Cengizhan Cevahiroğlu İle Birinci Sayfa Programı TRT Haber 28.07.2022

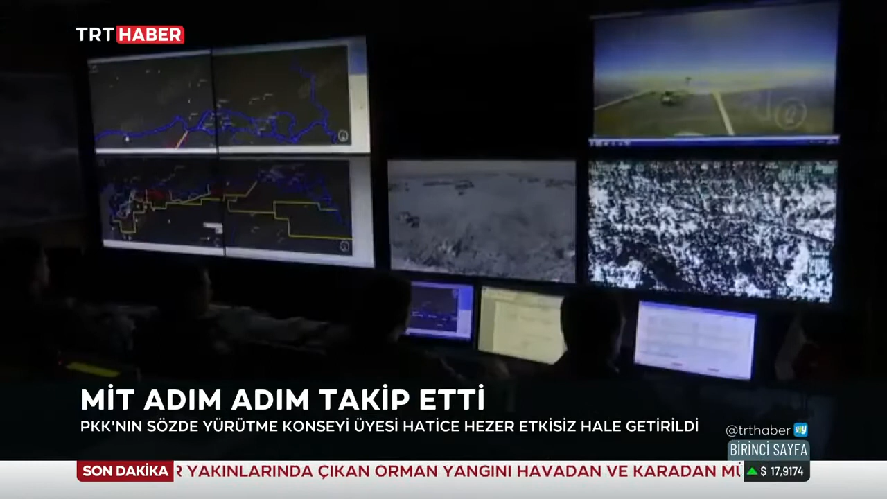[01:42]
Yeri belirlenen terörist takibi alındı. Operasyon için uygun talimatını alan MIT görevlileri harekete geçti.
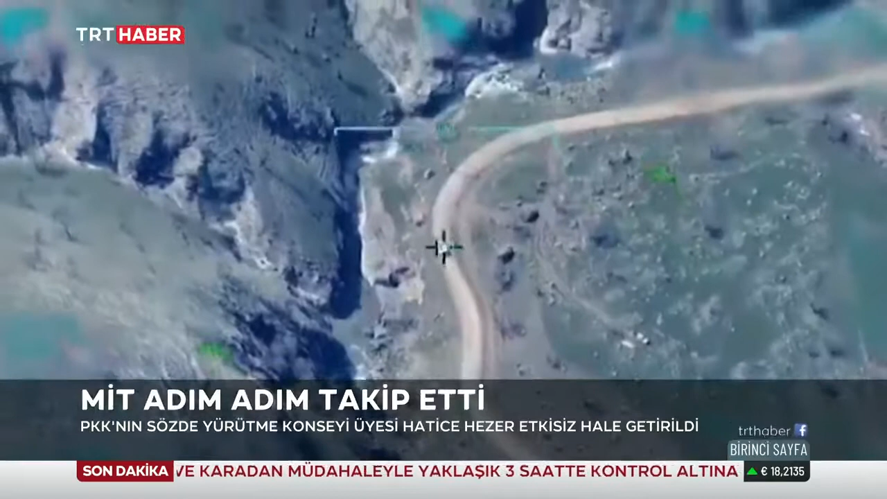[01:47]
Süleymaniye'de nokta operasyonla terörist Hatice Hezer etkisiz hale getirildi.
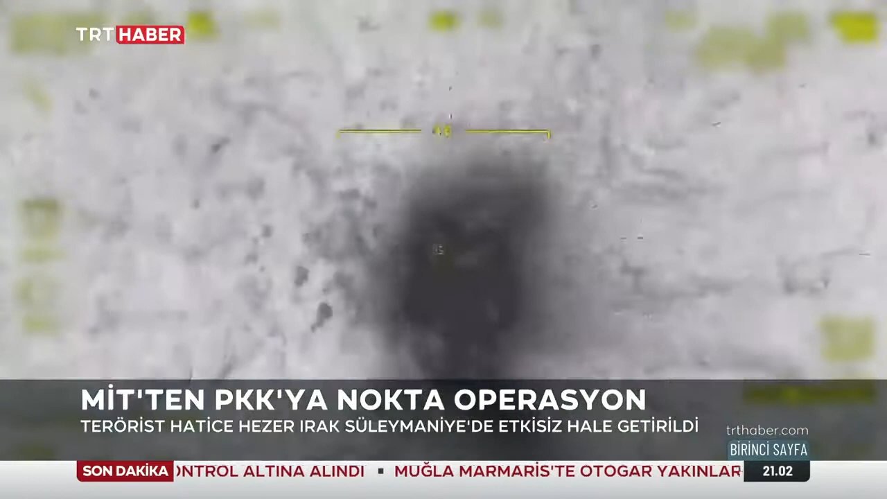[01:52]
Başarılı operasyonun ardından MIT'in saha personeli bölgeden ayrıldı. Etkisiz hale getirilen terörist Hezer'in 1991'de PKK-KCK'ya katıldığı,
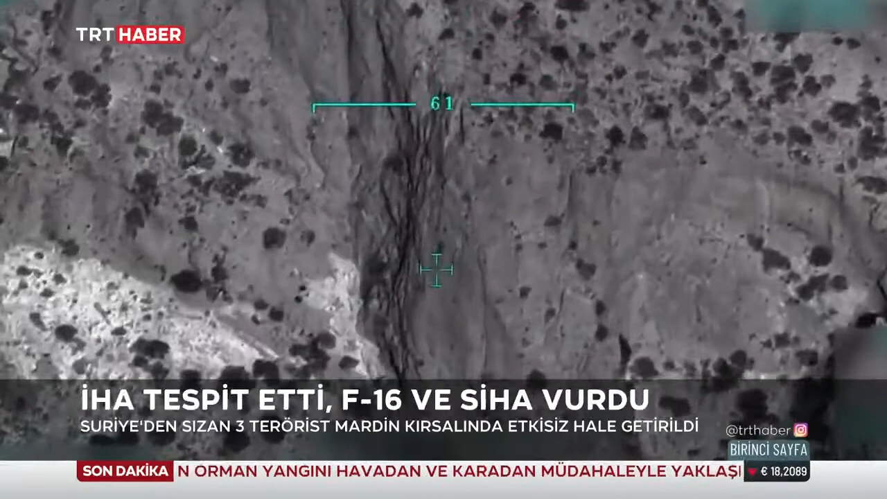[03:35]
Saatlerce süren takip sonrası P-16 ve SİHA'lar vasıtasıyla PKK-KCK'lı 3 terörist etkisiz hale getirildi.
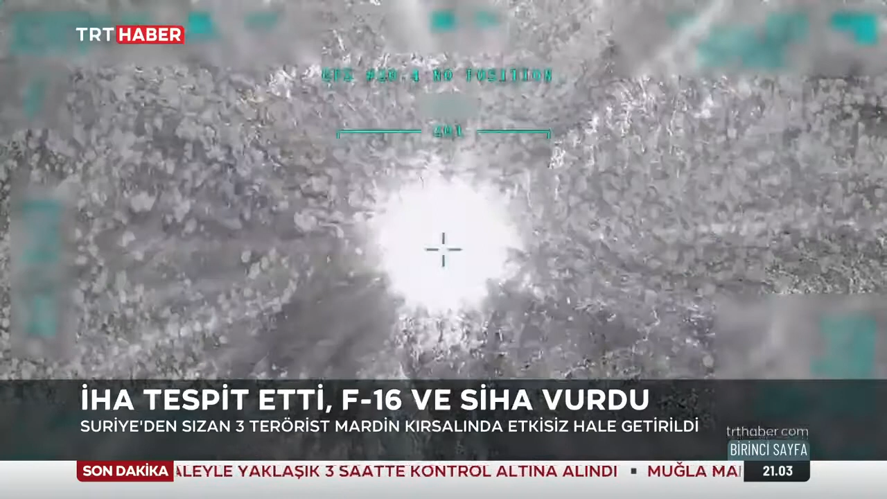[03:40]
Suriye'nin kuzeyinde saldırı hazırlığı yapan teröristlere Mehmetçik fırsat vermedi.